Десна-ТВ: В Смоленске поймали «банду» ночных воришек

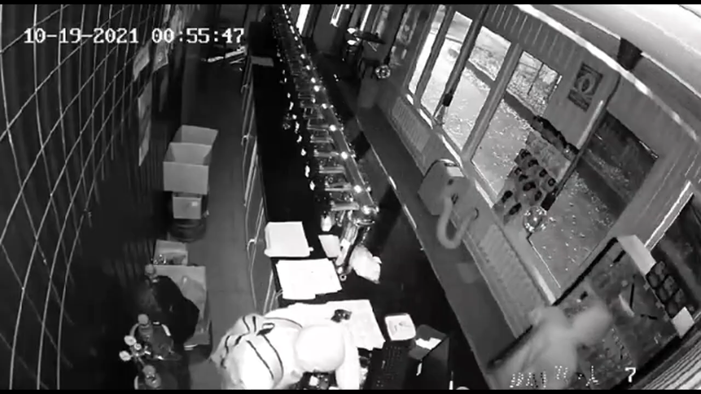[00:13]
В течение двух недель подозреваемые ночью проникали в небольшие торговые павильоны, торгующие алкоголем или табачной продукцией.
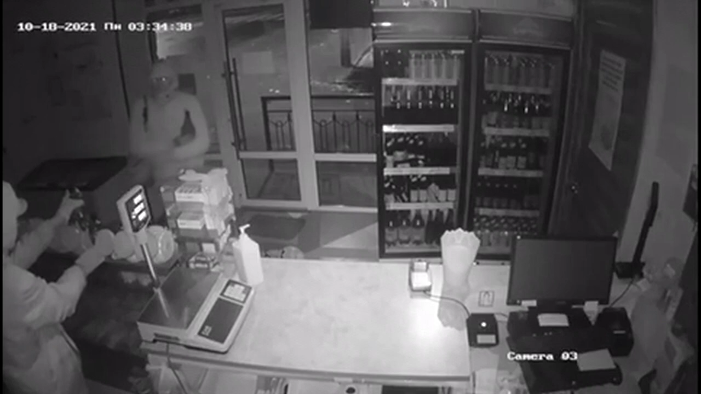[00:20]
Похищали деньги из касс, ноутбуки, электронные сигареты, напитки и снеки.